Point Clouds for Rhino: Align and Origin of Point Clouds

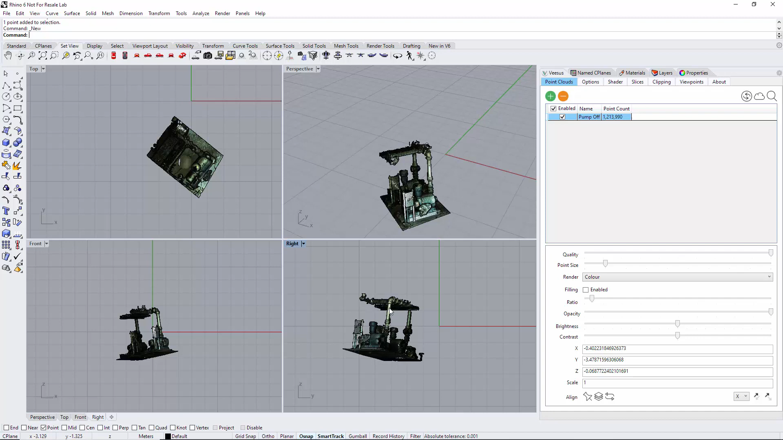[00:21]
you can see it doesn't line up with the plane it's at an angle yes we could change a construction plane to meet this point cloud but we're going to show a way of moving the point cloud to meet to the plane itself so things to note here is under options have snap enabled and in Rhino itself oh snap has point enabled
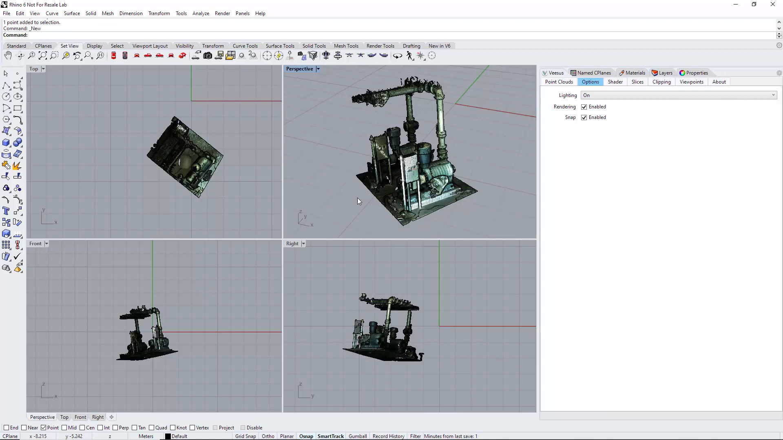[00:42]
that's going to allow us to draw native lines onto the point cloud where they snap to the points and not just any random position on the screen so back to point clouds first thing we have to do is draw the horizontal line so first thing horizontal line here we go selected polyline first point second point and right click to finish
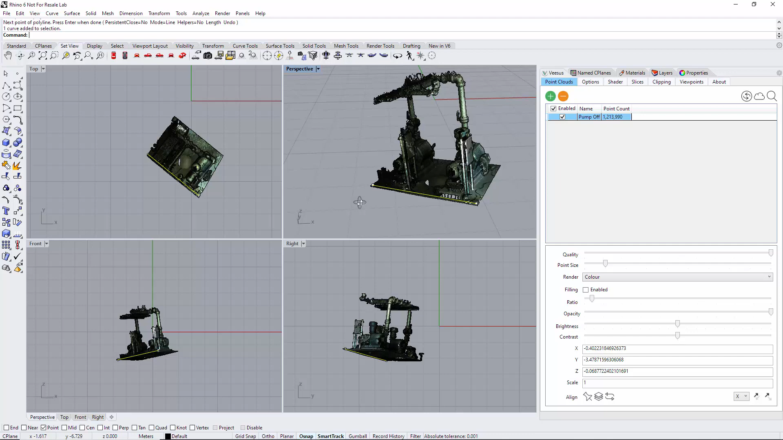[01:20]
it's a standard Rhino process that so there's a horizontal just give it a quick check yeah I'm relatively happy this is just a short demonstration something to note here as we get close to do the vertical now this does apply to the horizontal as well
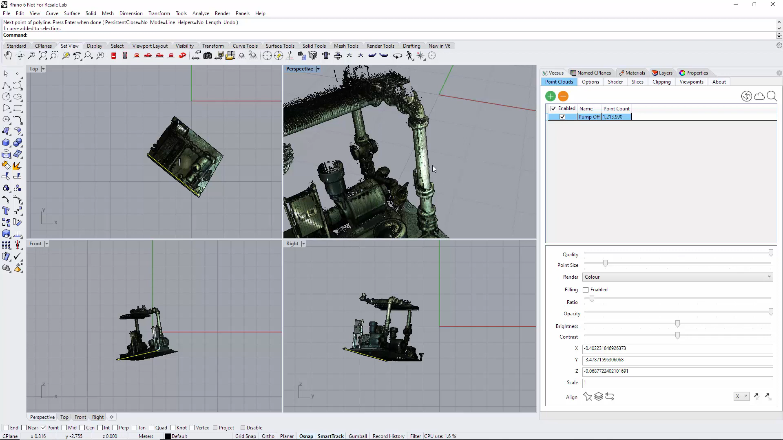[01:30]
but the point clouds not too dense here so what I'm going to do is just increase the point size just to make it a bit more dense now that just helps me snap to points here last thing I'd want to do is be doing operations here for drawing the line and it's snapping through this point cloud where it's not dense and through to a different point I want a nice vertical line select a line click once click again right click to
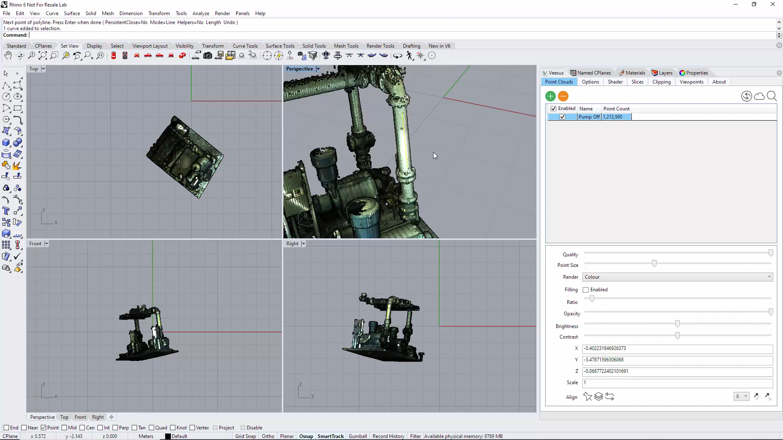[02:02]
finish just selecting that yep pretty happy so select the first line horizontal one there using the shift key I've selected the vertical I've selected
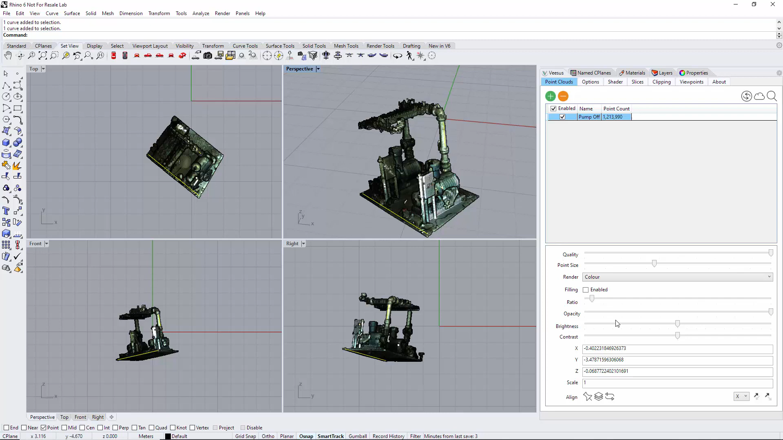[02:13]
simply go to the align option shown down here and the point cloud has now changed its orientation and does look pretty
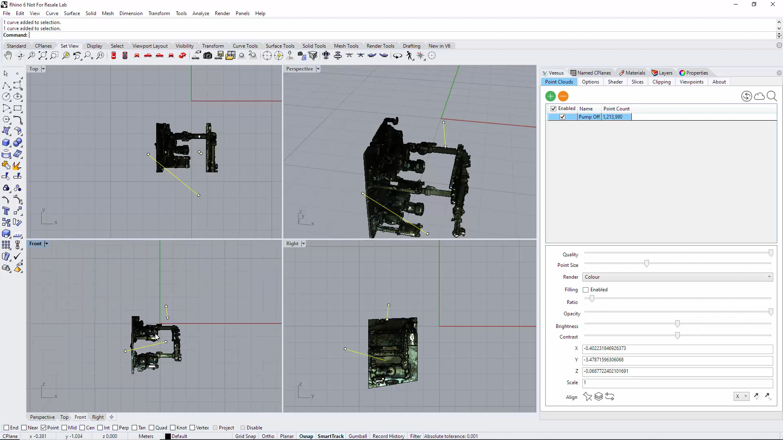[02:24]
good that looks squared up now yes the rotation may be wrong but we can fix that here so if I go here we've got to if I look I want to rotate around the y-axis the axis going up here
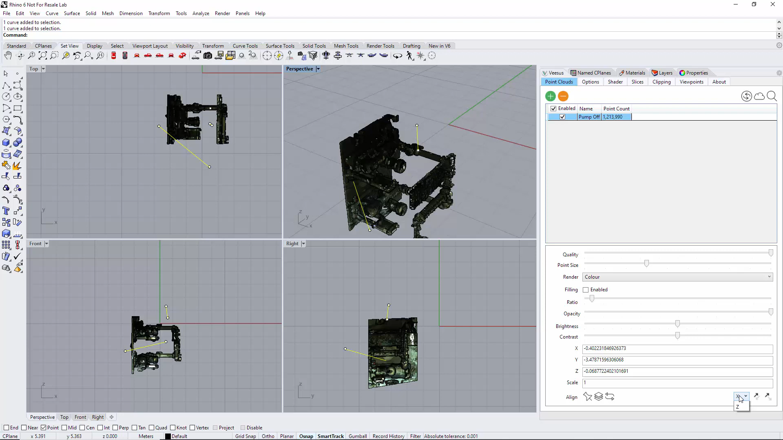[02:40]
simply move down here select y yours may be different but in this case you can see that's the y-axis and just rotate round now there's a flip option that does 90 degree 180 degrees and there's the rotate which does 90 now I'm pretty happy with this now certainly for a quick demonstration I'm looking down on the point cloud it's squared up to the plane
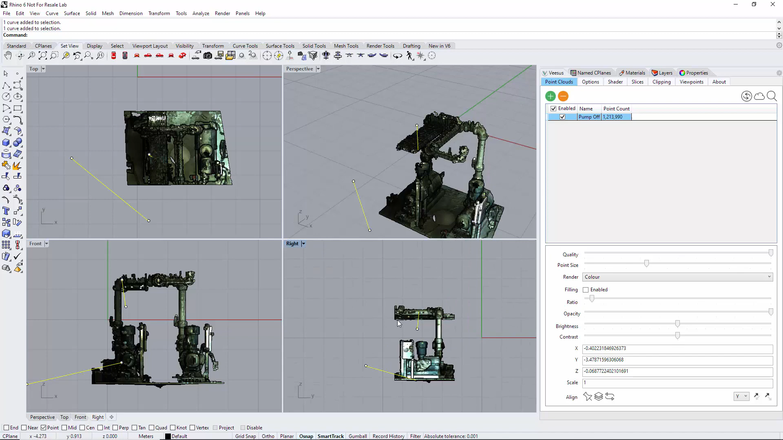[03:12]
yep this looks good and yeah I'm happy one quick thing we could do just to finish off this it's more of workflow um is the option here for origin now this is shown in a separate video but it does tie well to this one we just uh native rhino points roughly in the middle of this point cloud just highlight that so it turns yellow and simply just click origin that's now positions that point I just selected
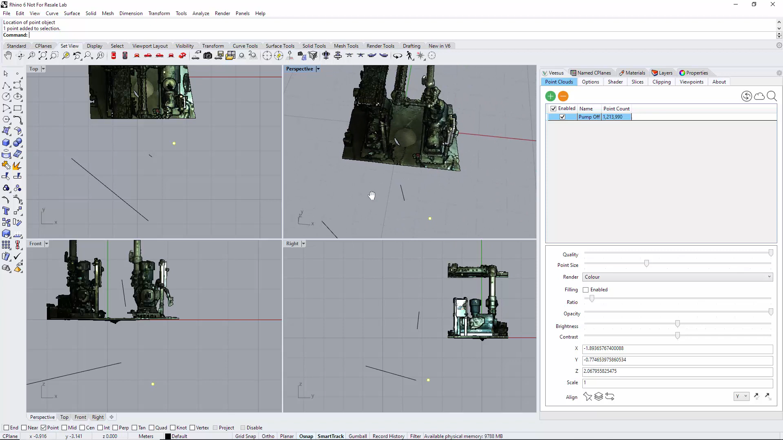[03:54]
to the center point to zero zero zero so it's very very useful to see here we've now actually not just rotated and aligned the point cloud we've also positioned it there you go
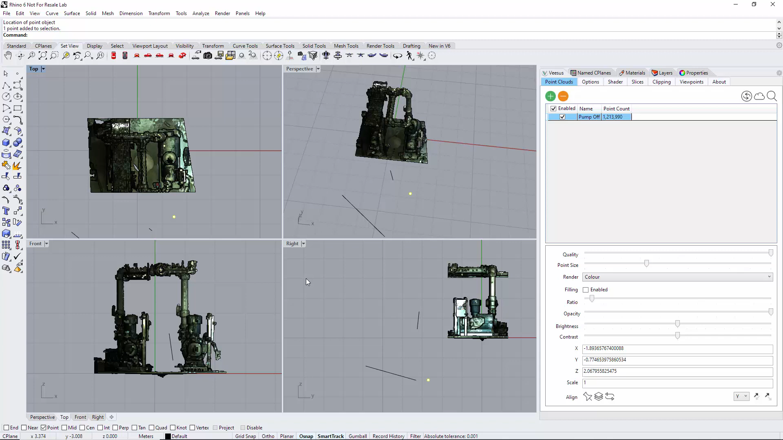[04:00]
you can see in these viewport a few ports as well so that's a line point cloud and origin just thrown in to show you position it neatly at zero zero zero as well